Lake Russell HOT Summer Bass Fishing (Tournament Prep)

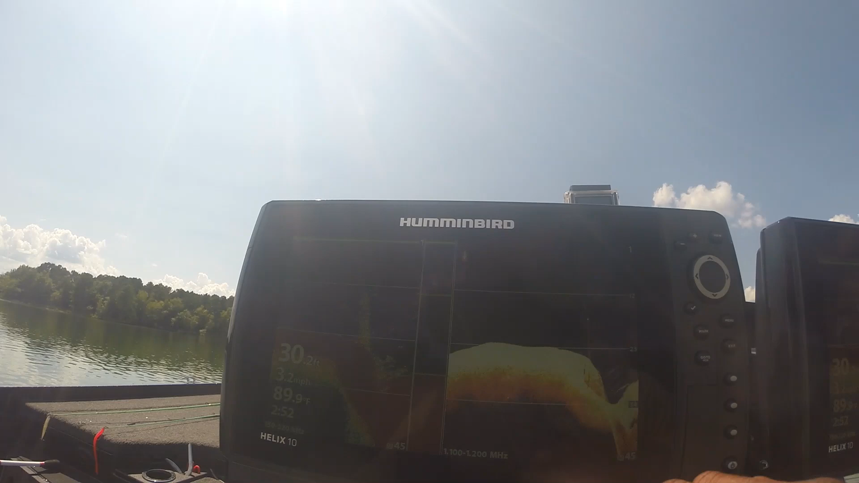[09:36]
what I'm finding is a bunch of suspended fish you can see that right there there's a ditch
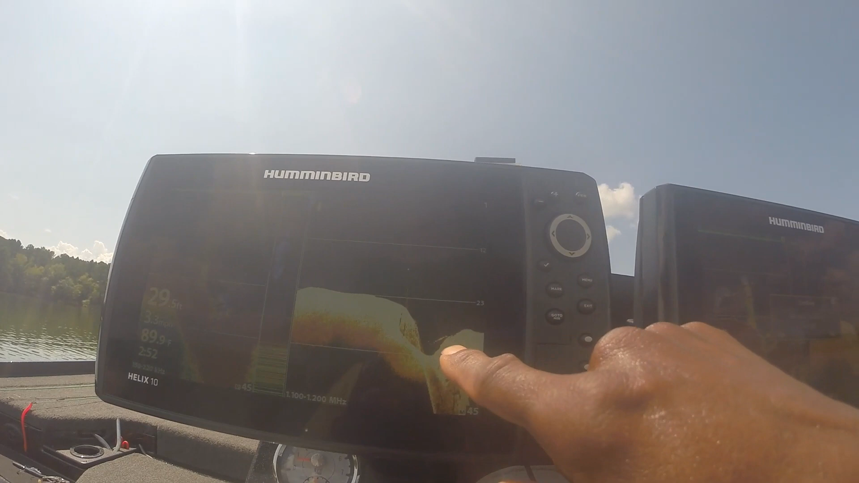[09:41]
see it on this down scan it's a bunch of fish mixed in there the problem is that they're suspended
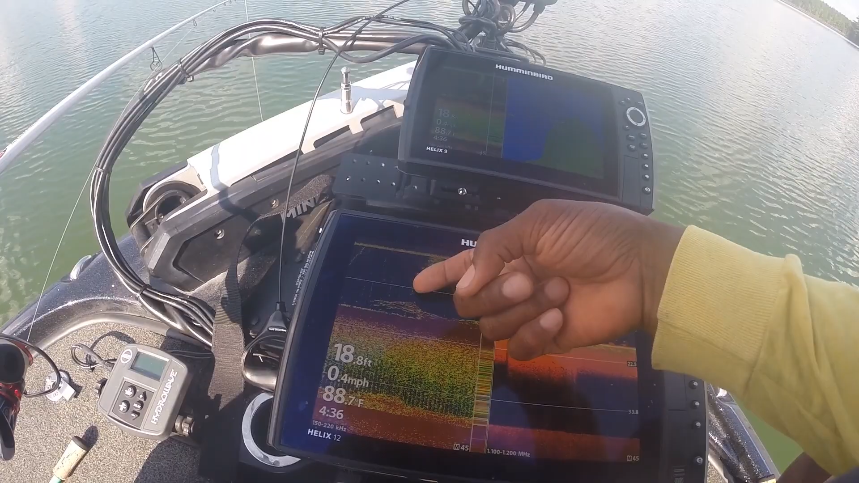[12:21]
On screen: depth 18.8 ft, water 88.7°F, speed 0.4 mph
line dropping down into those fish so I've been getting a common well pretty much
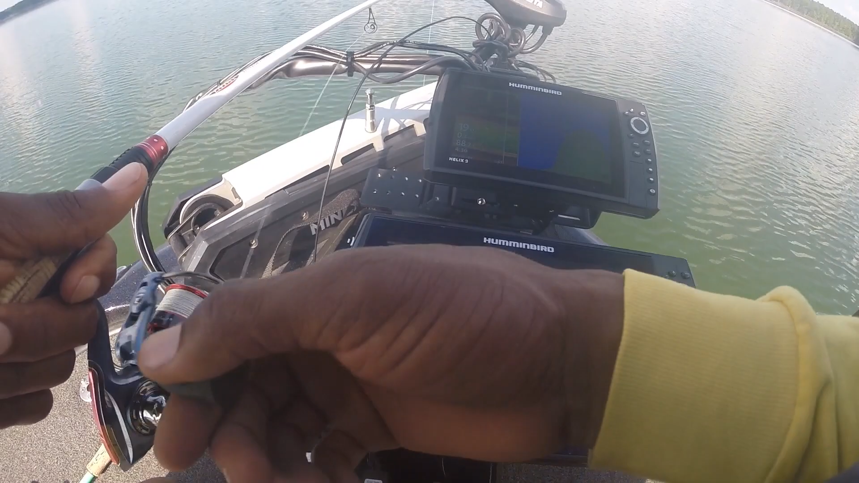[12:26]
they've been doing a lot of following but not hitting it so it's just kind of like a patience and numbers game out
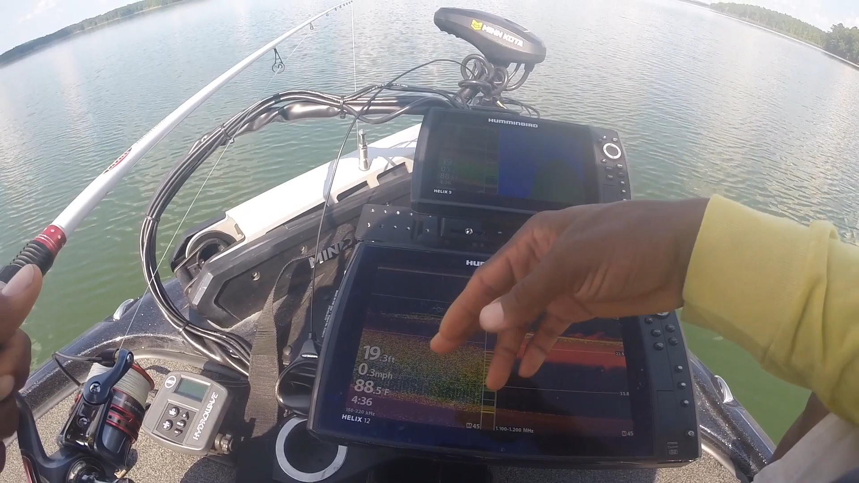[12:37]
here in 19 feet of water anywhere from 15 to up to 25 all right all right all right that's another decent fish
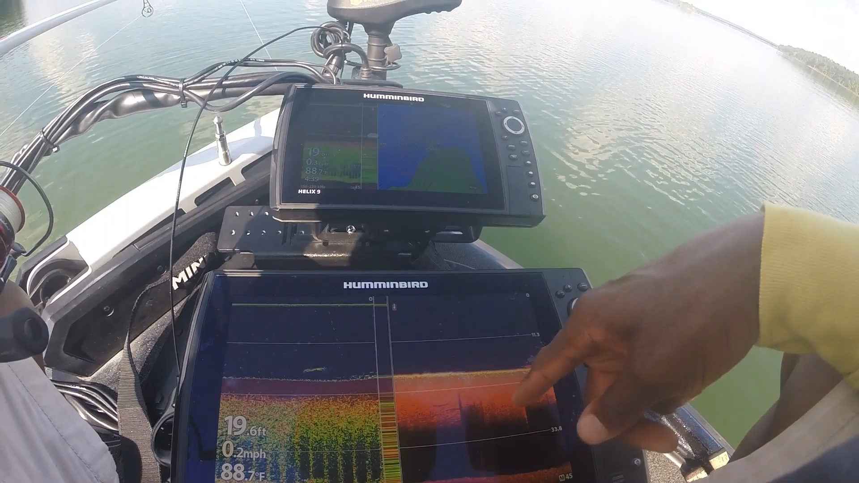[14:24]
On screen: depth 19.6 ft, water 88.7°F, speed 0.2 mph
same all right I'm dropping right down into those fish right there you can see this brush pile coming up right here let's see if they are still want to eat
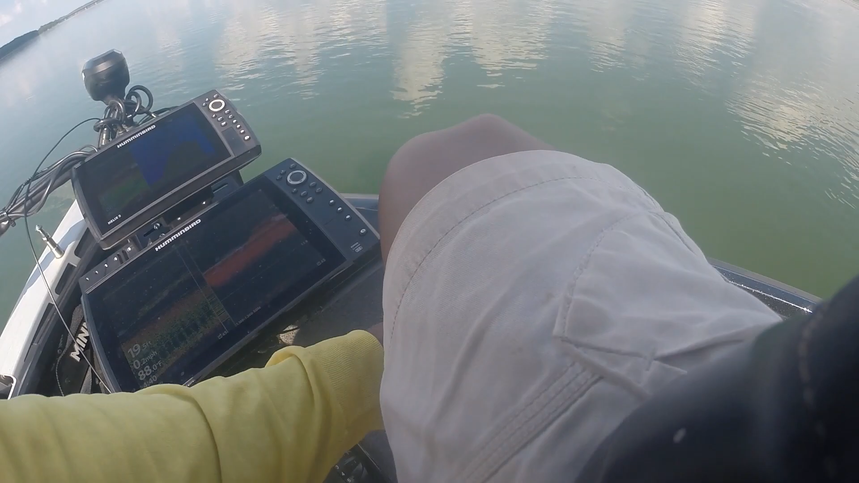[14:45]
all right but there they go you can see the fish see some suspended fish
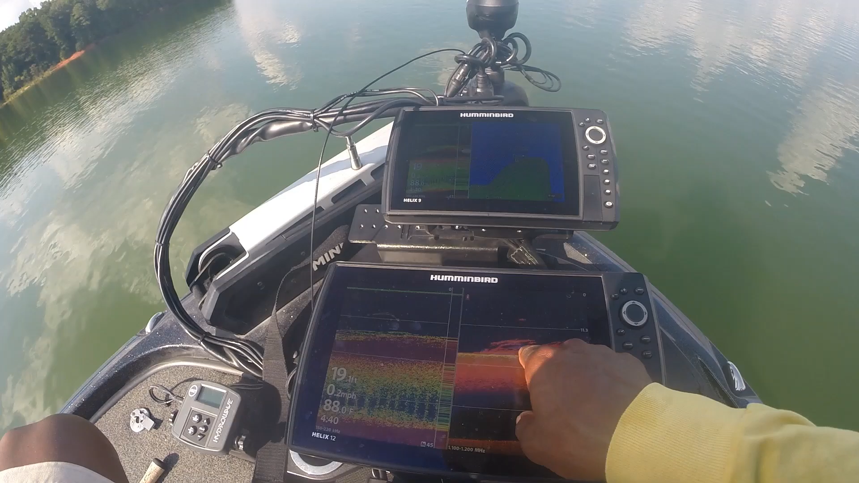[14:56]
there fish off inside of that brush pile all right let's keep moving
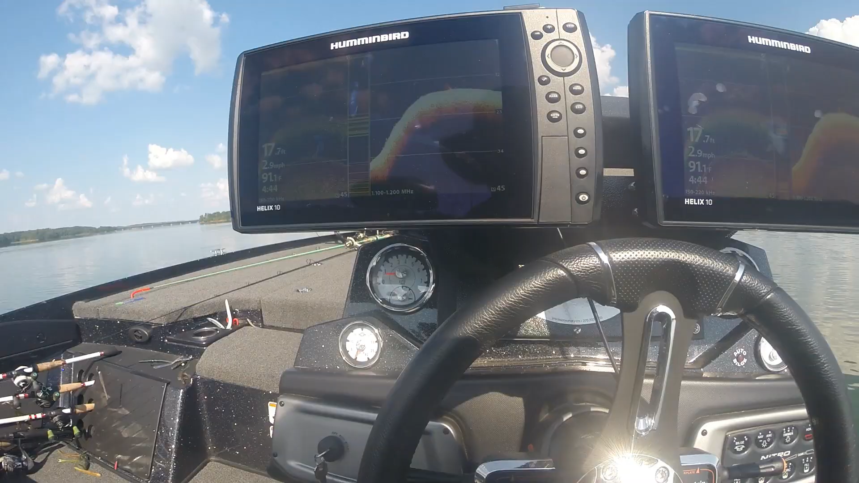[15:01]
all right there we go that's the kind of thing that you come out here looking for that's a bunch of fish just outside of that brush pile you have bait fish yeah fish stacked up following those bait fish
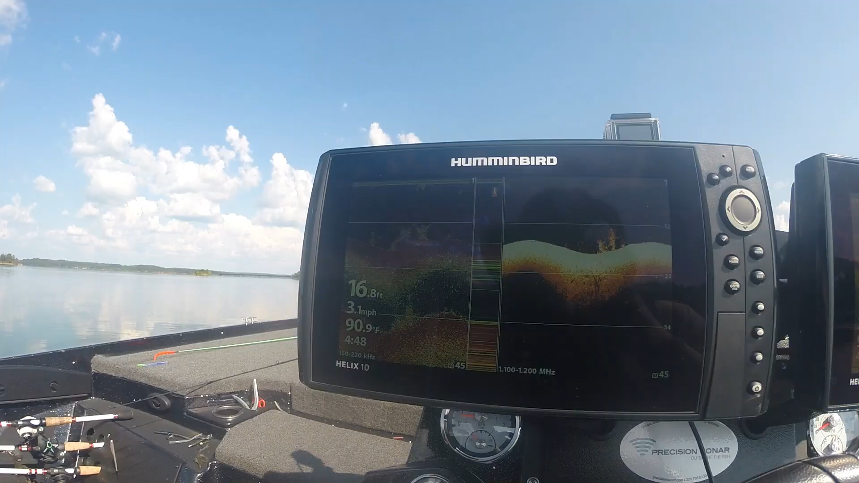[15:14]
On screen: depth 16.8 ft, water 90.9°F, speed 3.1 mph
oh yeah
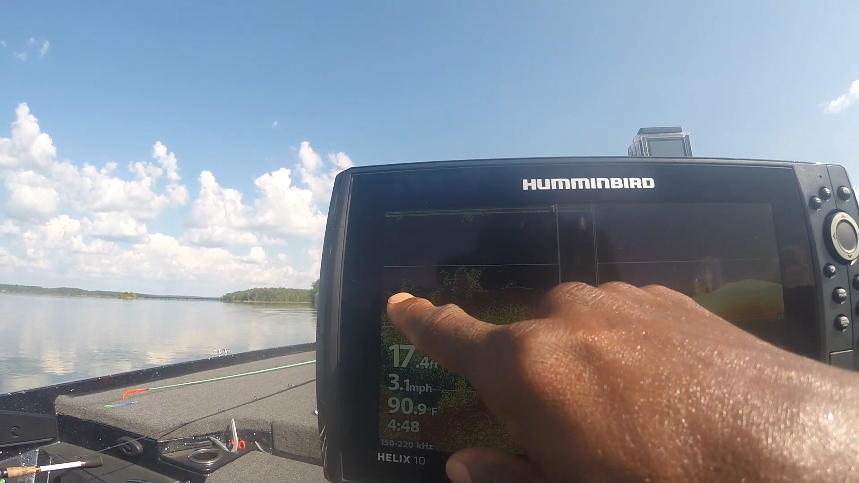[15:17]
On screen: depth 17.4 ft, water 90.9°F, speed 3.1 mph
now that is lovely lovely lovely look at all those fish mixed in with those